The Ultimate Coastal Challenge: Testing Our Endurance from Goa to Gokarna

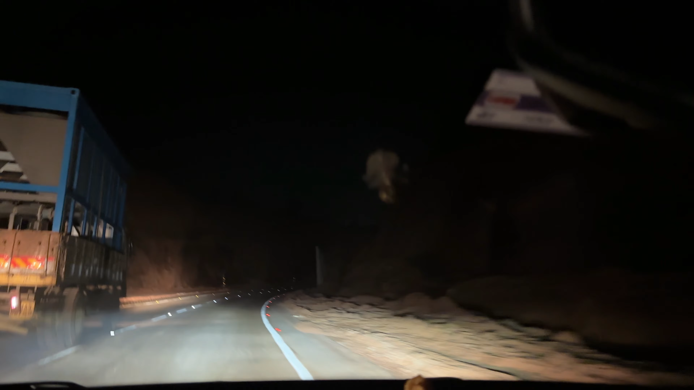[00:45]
देके हम लोग अभी राइट सेट में चल रहे हैं
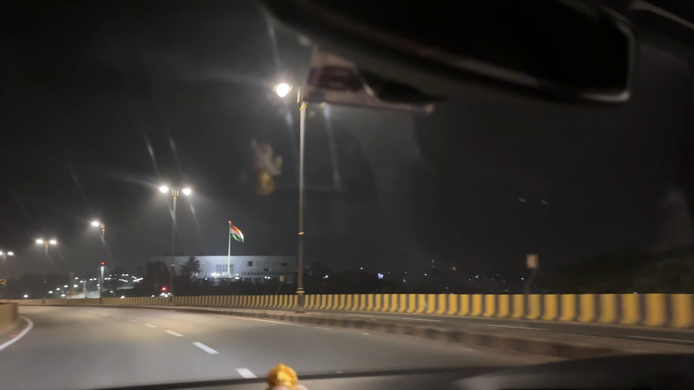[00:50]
यह
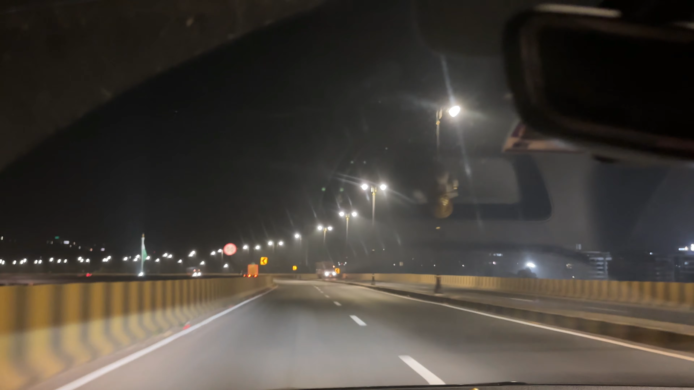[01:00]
जो फ्लाइवर है न यह मांडोवे के ऊपर से निकलता है एंड इस पार्ट आफ ने-66 बहुत सुनर लग रहा है बहुत पहरा लग रहा है पाच बज रहे हैं एंड वी आर क्रॉसिंग पंजिम सिटी थाने
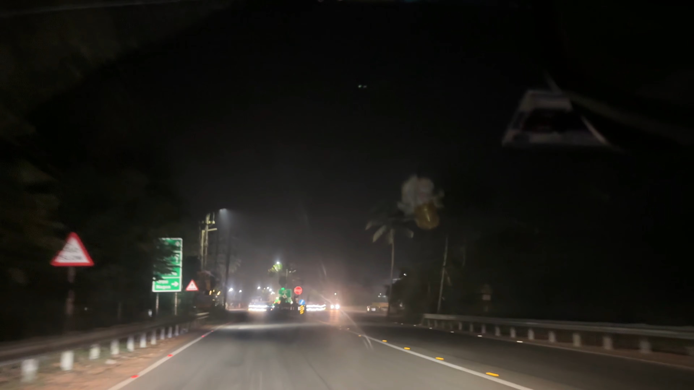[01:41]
फिर से सिंगल नहीं हो गया एक पेट्रोल भड में रुका था बट उसके बास पावर नहीं था तो आइसकेप्ट अच्छे यह गारी दे को बंता करकी है इतना पॉक पॉक हो रहा है टेंपरेचर
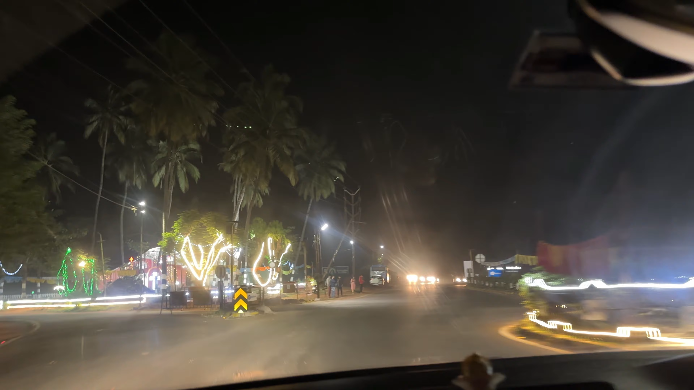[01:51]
बहा है चर्च को दिखा ही नहीं है को काम में जाने के लिए सुबर सुबर
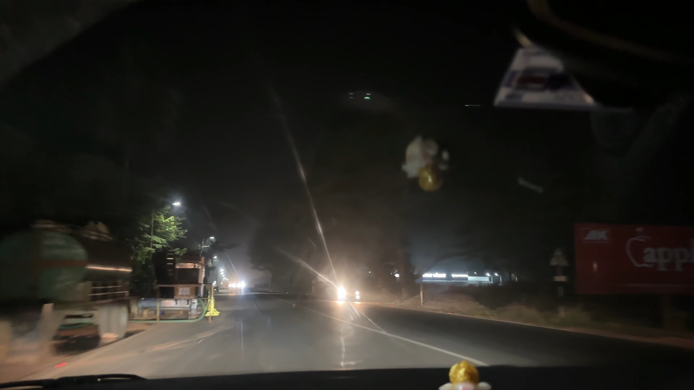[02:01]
चर्च के बाजी में अच्छा लग रहा है ना चर्च बहुत साइब को आम यह सब तो बहुत मस्त है
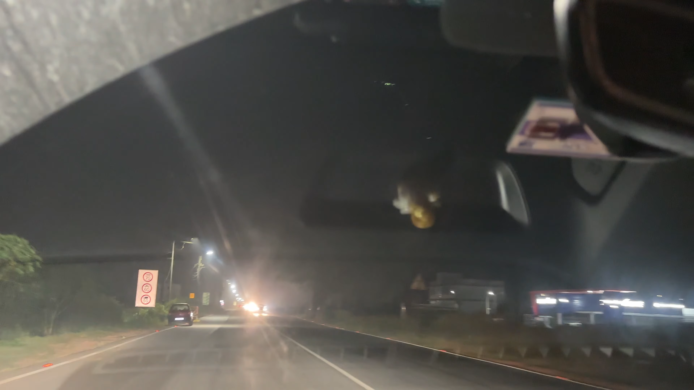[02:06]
और आपको गारी खरीदना है आप यहाँ पे ट्रू वेल्यू से से किन गारी उटा के पूरा घूम स
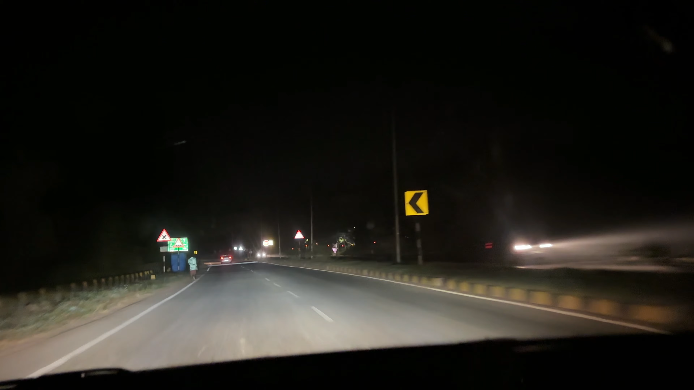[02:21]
आप यहाँ से पोनी
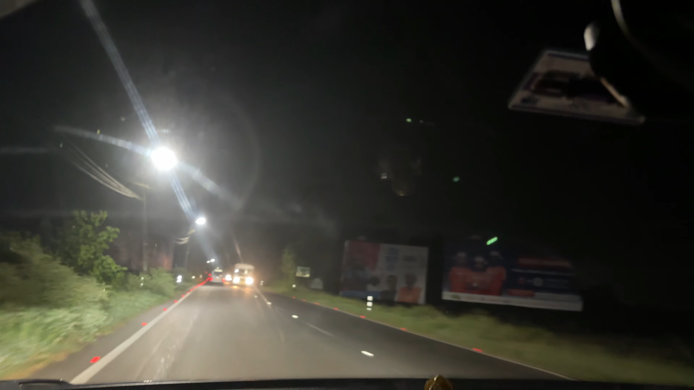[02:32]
तीन घंटे में है अपना गो करना और काडी में पेट्रोल है सो किलेमेटर का तो हम लोगो को पेट्रोल के लिए कही रुखना है यह रोड
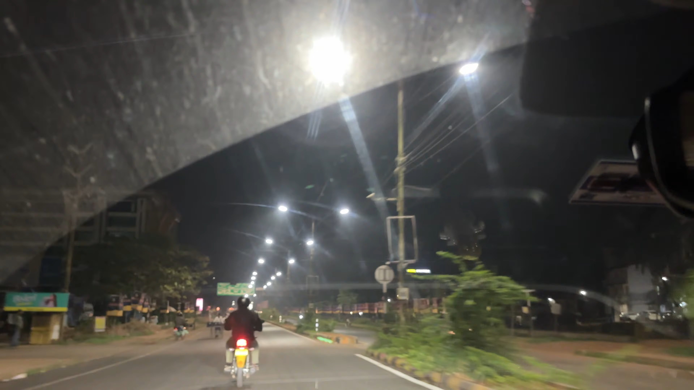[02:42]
पे अना डबल लेनिंग नहीं हुई है बट रोड का कॉंडिशन तो जबरदस्त है यह यहलो नंबर ब्लेट ब पाइलेट बोलते हैं तो आप उनको रेंट कर सकते हो यहां से महां जाने के लिए यह मोडल को हमें बहुत पुराना है और हम क्रोस कर रहे हैं मढगाओं और यह देखो पूर्ट मैंगलोर 341 किलोमेटर मैनॉलिम बीचिस 7
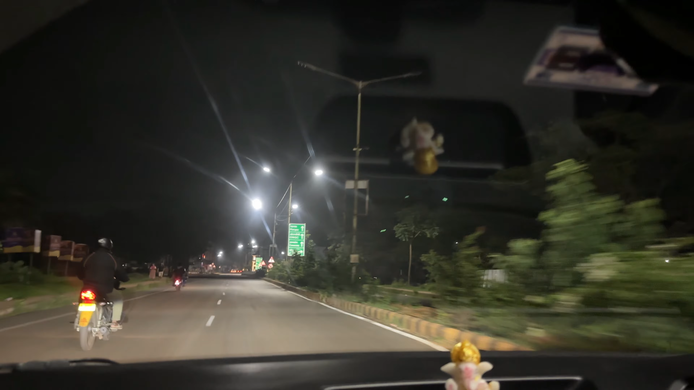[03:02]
किलोमेटर अउनली पोलबा 5 किलोमेटर अभी
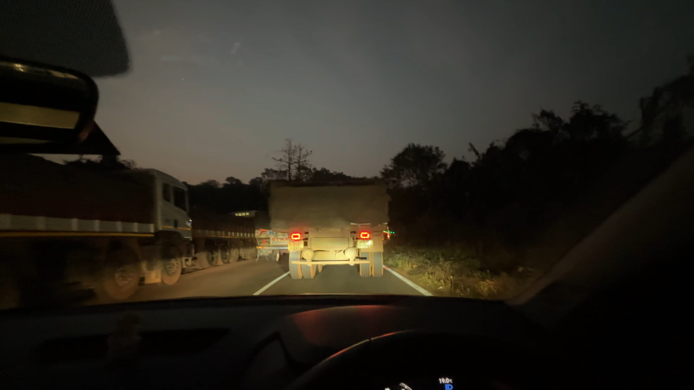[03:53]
6.30 बट ट्राफिक तो मुवी नहीं हो रहा है देखो क्या हाला तो है यहाँ पे ट्रॉक एक्सिडेंट है इसके बज़े से पूरा ट्राफिक लग गया
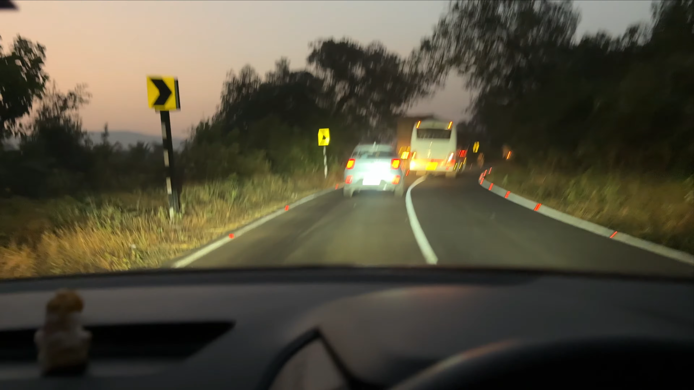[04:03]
था चलो अभी तो शाहिद निकलेंगे आगे ट्राफिक का सिलसला तो खतम ही नहीं हो रहा है वो एक्सिडेंट वाले अरे भाई भाई भाई बदगिर
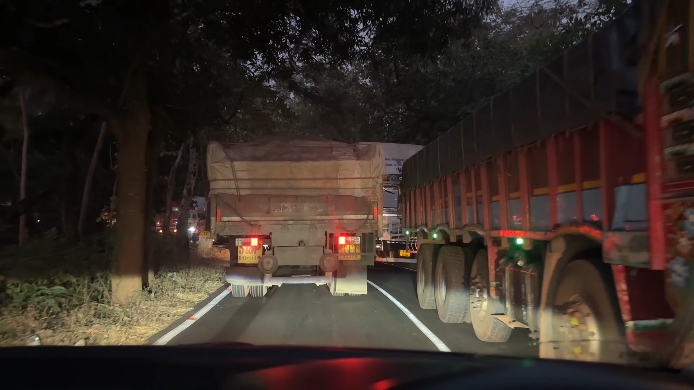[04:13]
तो होफ़ोली वहाँ पे सेफ हो वैसे मुझे लगा कि बहुत जाता कुछ नहीं होआ होगा सिर्फ ट्रॉक के उल्टा था मतलब ट्राइवर शूट है बिन सेफ तो